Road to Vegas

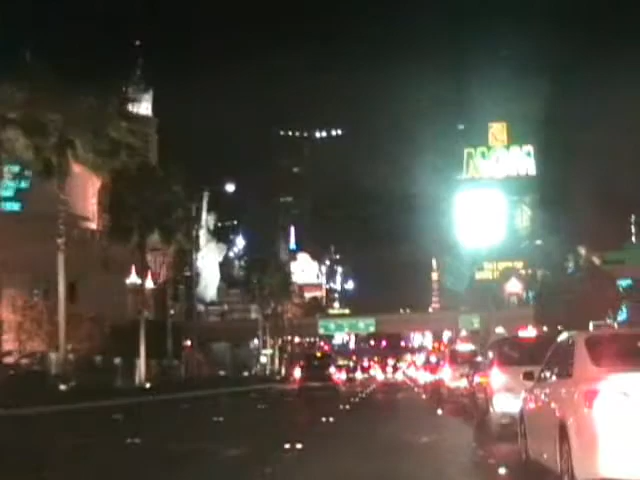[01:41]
The Statue of Liberty. Just make sure you stay straight on the strip, okay? We're here!